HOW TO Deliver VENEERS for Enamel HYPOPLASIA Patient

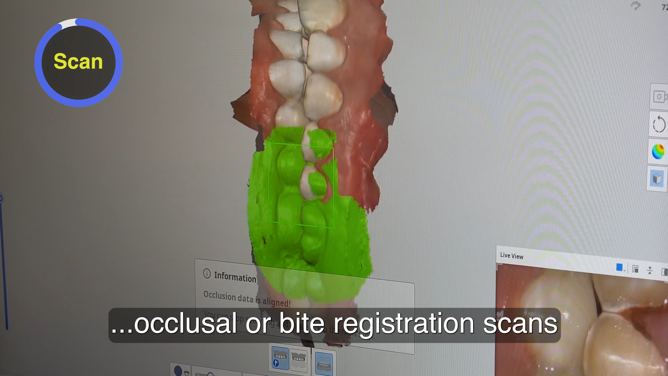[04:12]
you can take a couple different occlusal or bite registration scans from each side of the patient.